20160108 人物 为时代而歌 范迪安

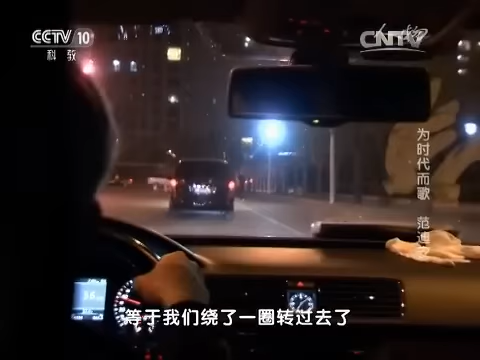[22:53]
反正走而言之刚才那个路口非常堵我们只好朝前走走了以后看到路口就又拐